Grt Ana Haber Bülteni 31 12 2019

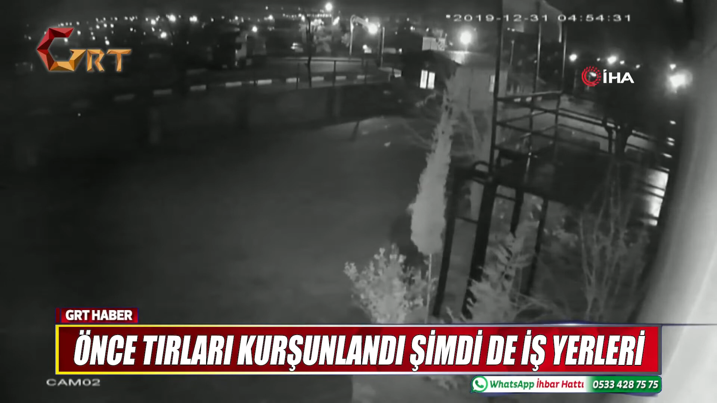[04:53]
Yaklaşık bir ay önce yaşanan bu olayın ardından Mehmet Kağan'ın nakliyeciler sitesindeki iş yeri de husumetli olduğu akrabaları tarafından sabah erken saatlerde molotofla kundaklandı öne sürüldü. Kundaklanma anı güvenlik kameralarına yansırken iş yerinde maddi hasar meydana geldi. İş yerine kundaklayan şüpheler yine kayıplara karıştı.